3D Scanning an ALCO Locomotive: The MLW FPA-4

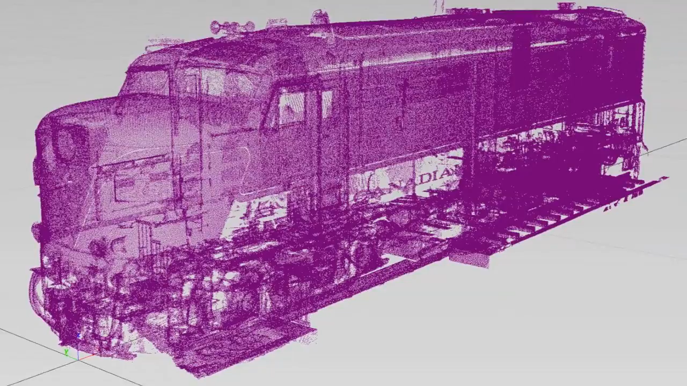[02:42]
The result, once cleaned up, is a point cloud file of the FPA-4 that is so clear it can even pick up the Canadian National lettering on the side.